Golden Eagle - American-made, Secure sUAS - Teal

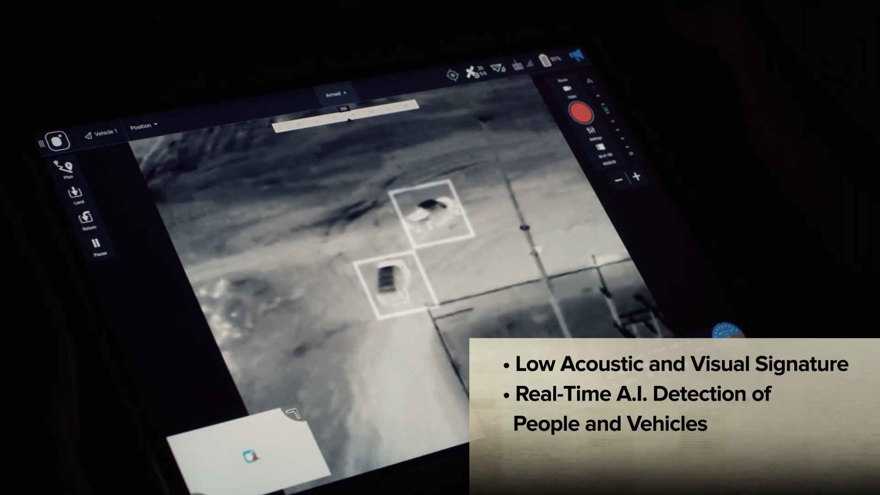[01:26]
On-board computing power enables real-time AI detection of people and vehicles.